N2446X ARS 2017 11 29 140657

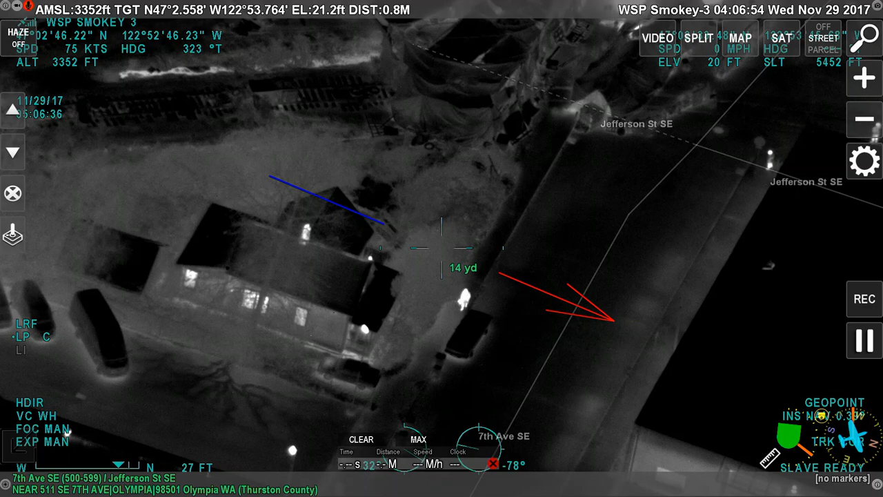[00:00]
Oh, yeah. Coming and going from the encampment. First announcement has been given. So they've made the announcement. Okay. We're recording. I'll go ahead and turn it on. They didn't ask us to record, but I'll do it. Okay.
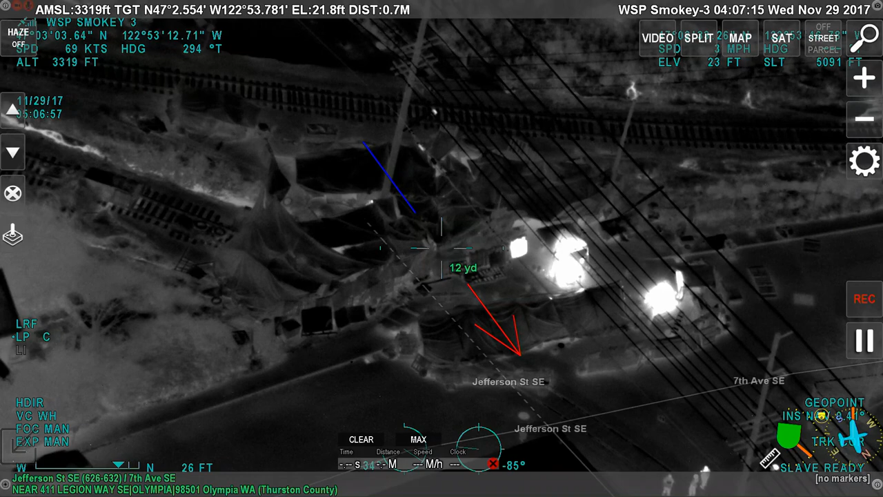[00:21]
Downlink is on, though. Okay.
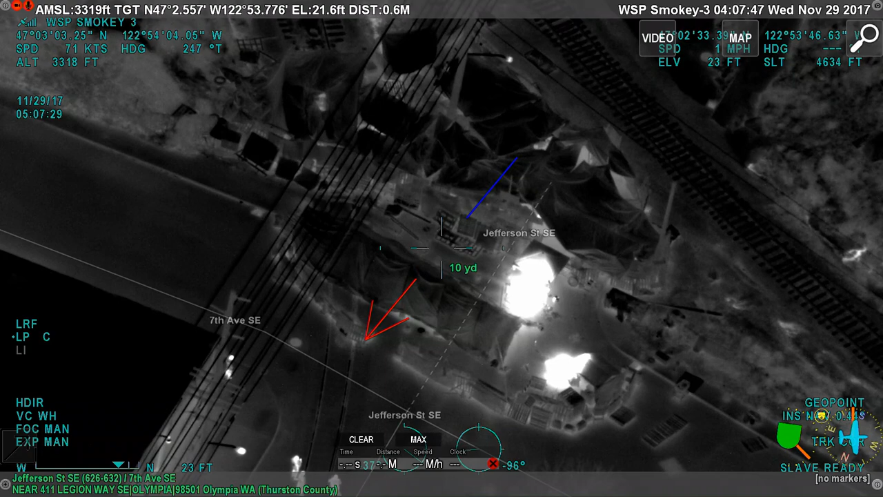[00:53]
They have kind of like a makeshift wall built around here too. Yeah, they did before too. Were they putting up big tents?
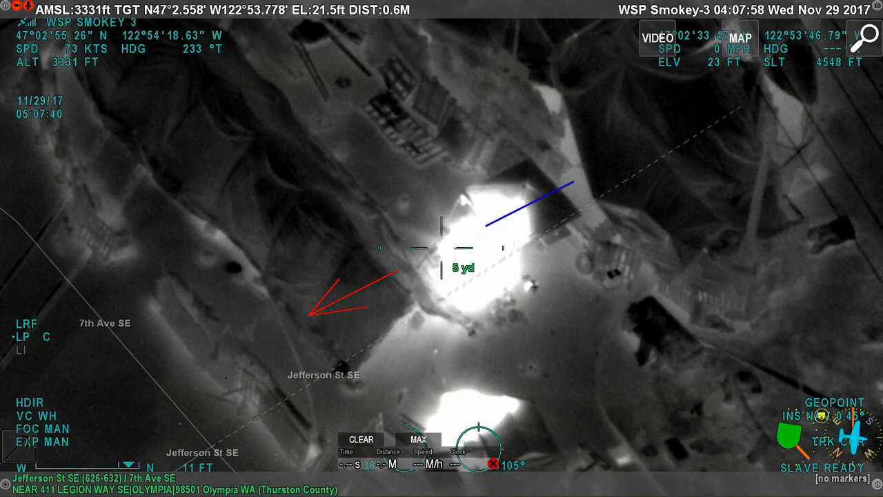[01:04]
Is that what they put over the top of those tracks? Yeah. Those canvas. They used to have a bunch of signs and stuff. Okay. Try to turn down the brightness here so I can see what heat sources are.
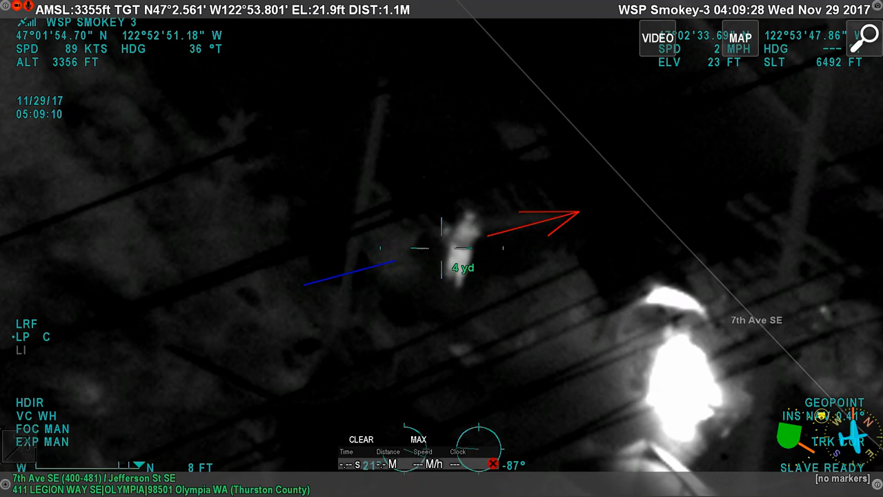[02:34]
Box of something. I don't know if that person is leaving the thing there. Command TRV. Spotter observer noticed several keg size objects in the middle of the camp.
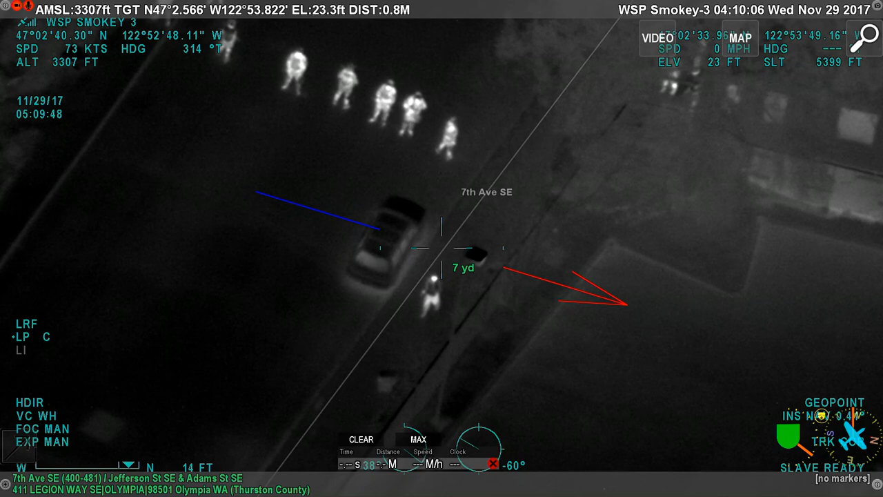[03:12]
Tell what he's doing there. There's an officer who's looking at him now, so.
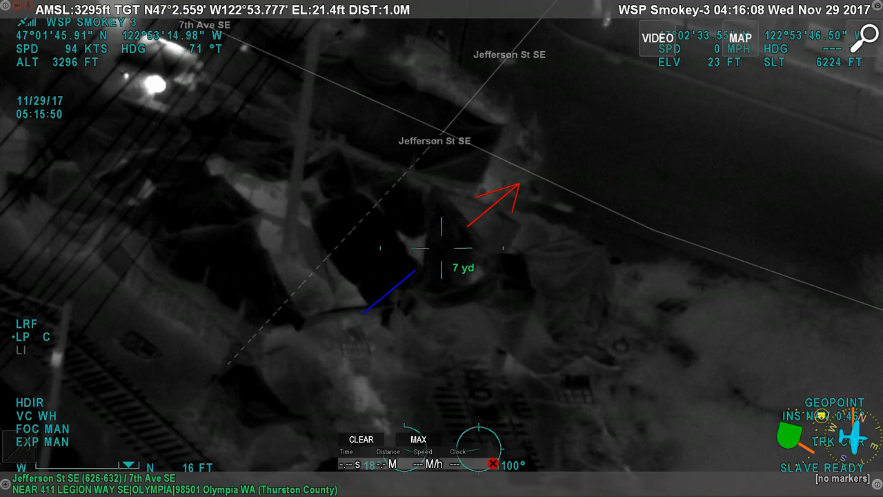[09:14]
Yeah, somebody's sitting on his microphone. I still can't see anything going on in these other tents. There's obviously heat, but I don't know what else. Yeah.
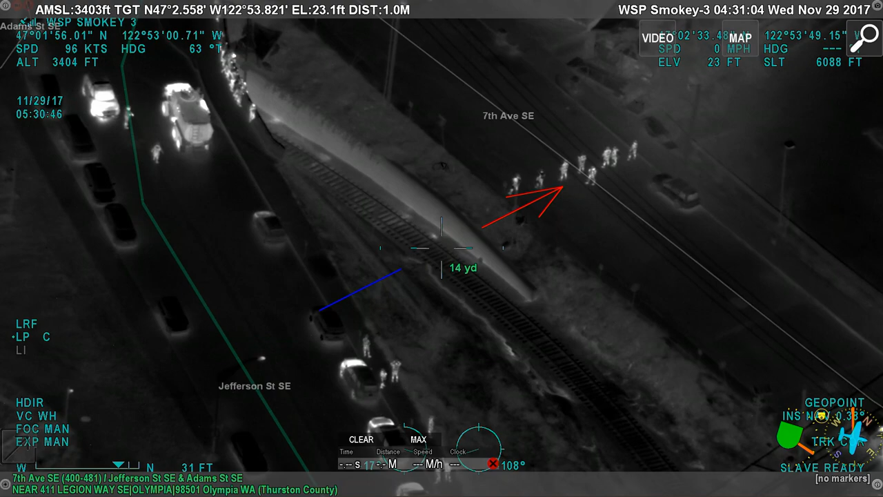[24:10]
I see one right there. So I don't know if there's more to clear underneath that way, but I'm not as familiar with where that rail line runs after it goes underneath there.
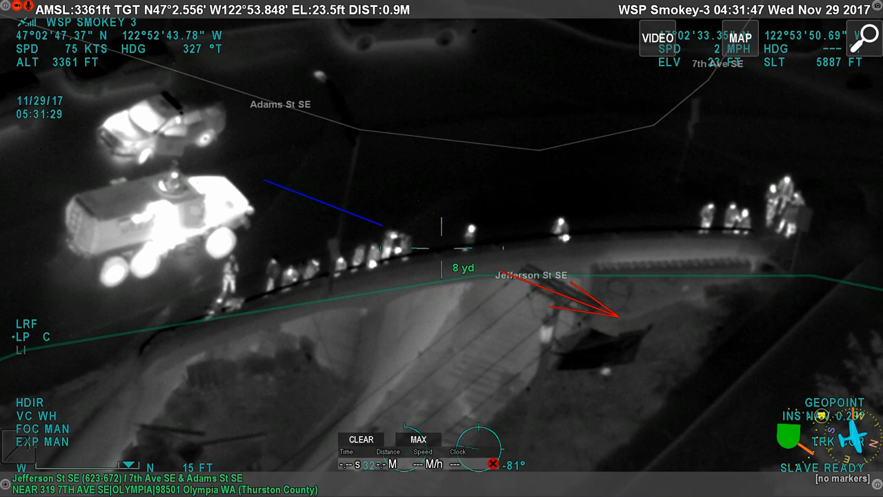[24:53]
That's probably the main group there. Let PS back at IFR. Okay. Mile and 3/4. I think it comes out. Yeah, that's where the rail line comes out.
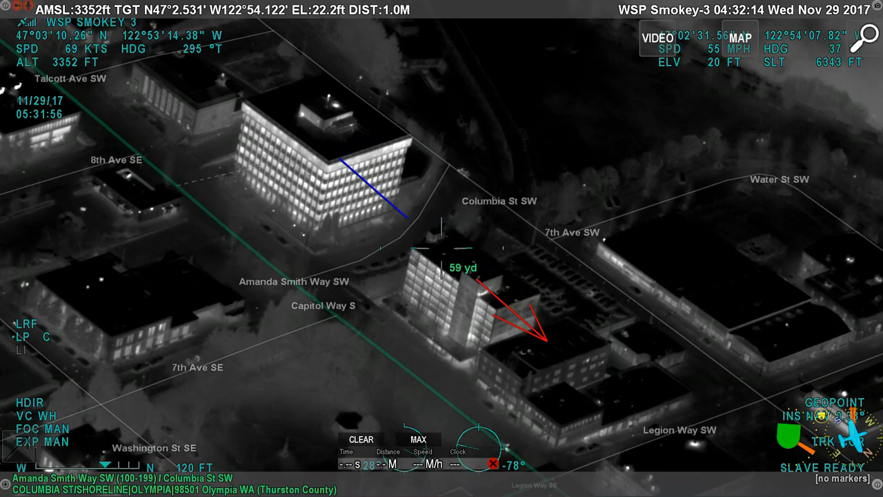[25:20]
It's over here, so. It just runs underneath Adams Street, basically. They have a good officer presence up there at 7th and Adams, so I don't think it would be. Okay. There's not many people there. There's a few, but...
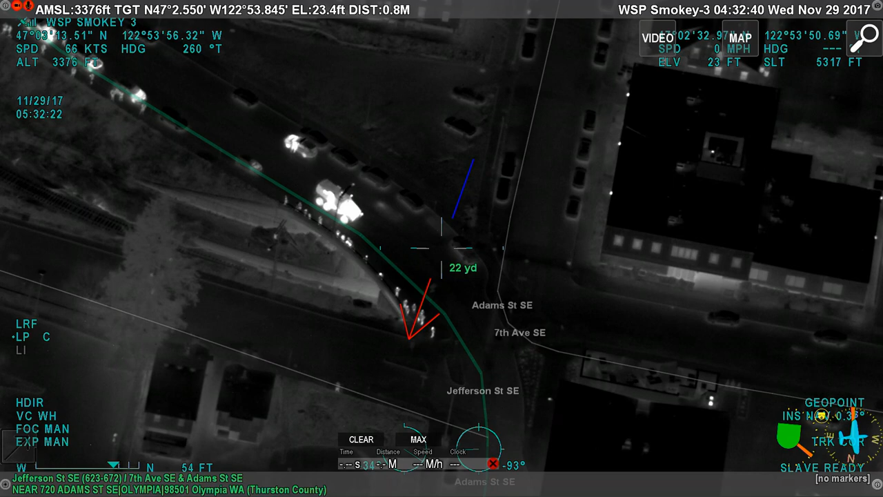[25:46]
We're not talking about a crowd of hundreds here. And nobody has any weapons or anything like that.
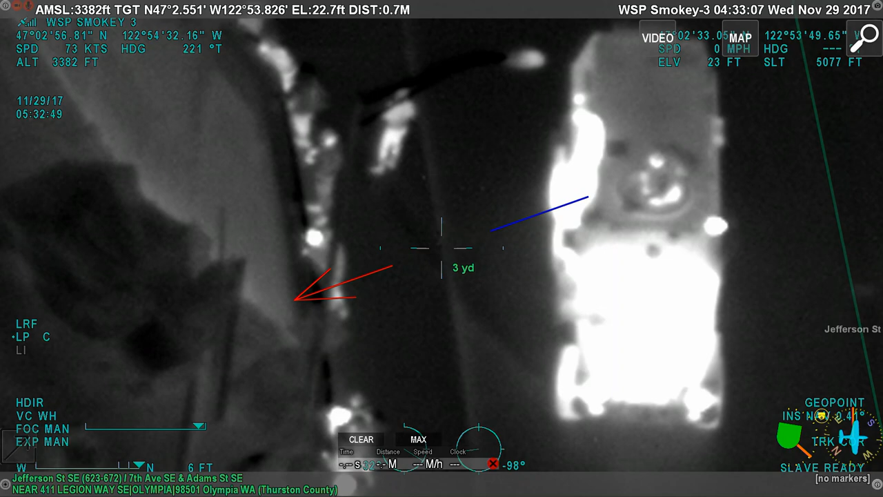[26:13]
It's just the usual cell phone filming. Gotcha. It looks like they pretty much made it all the way to the front.